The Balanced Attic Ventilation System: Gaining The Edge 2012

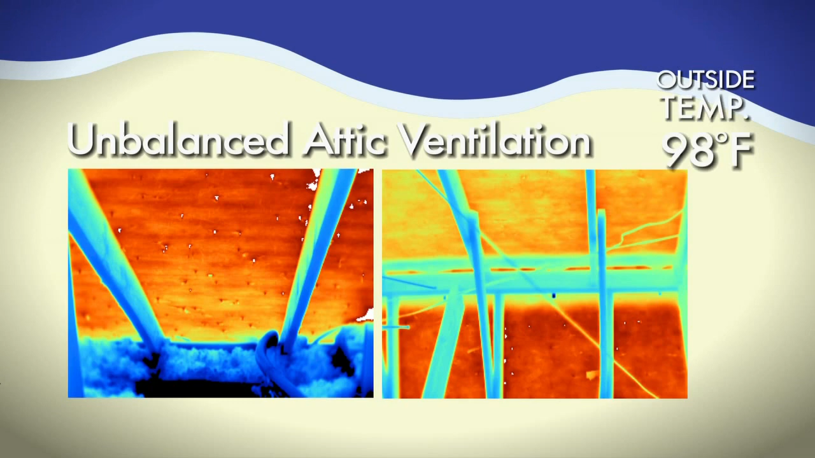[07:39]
Recently, thermal imaging was taken of an unbalanced attic during a day in which the outside temperature reached 98 degrees Fahrenheit. Thermal imaging was taken again following the installation of a balanced attic ventilation system, including the Edge Vent,
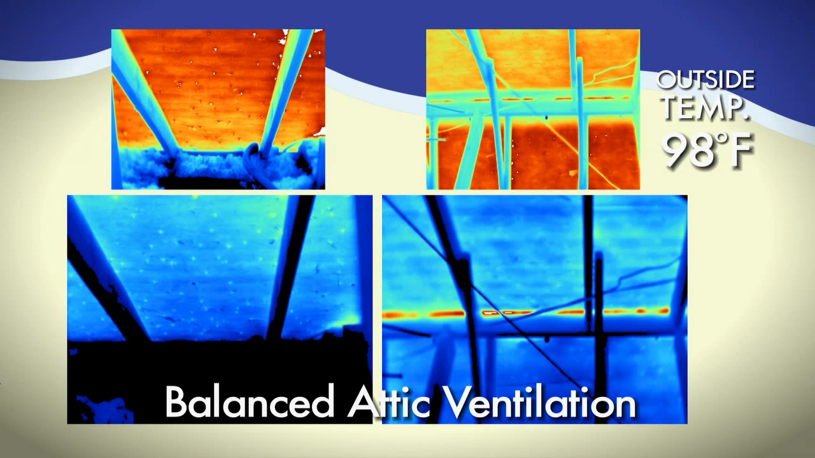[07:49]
on the same home, during a day with similar temperatures. The results are impressive. In the unbalanced attic, temperatures reached 123 degrees.
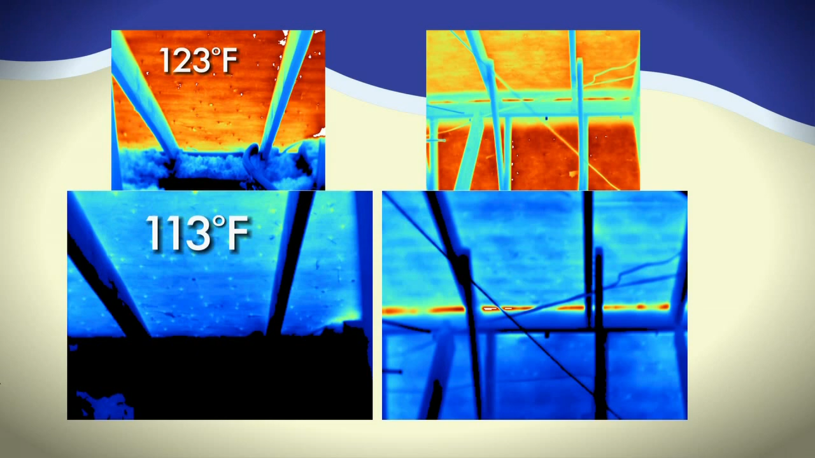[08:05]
Prior to the balanced system, electricity usage was 130 kilowatt hours.
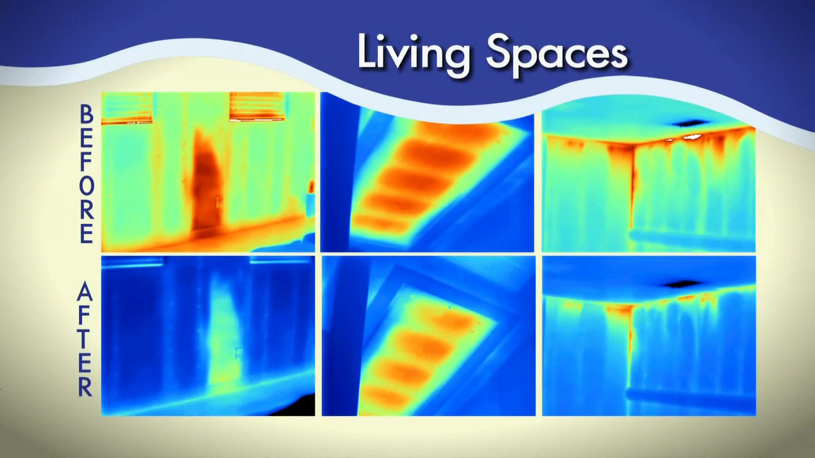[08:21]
This clearly illustrates the benefits of having AirVent's balanced attic ventilation system.
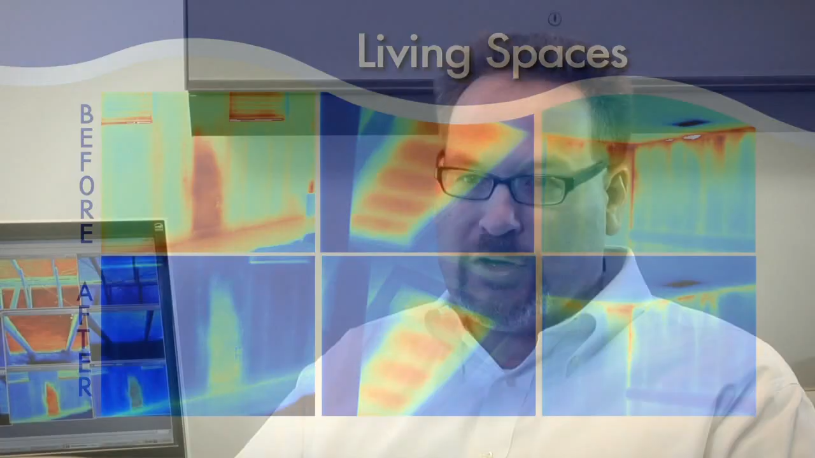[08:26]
We went out to the house and we collected temperature data in the attic and inside the house.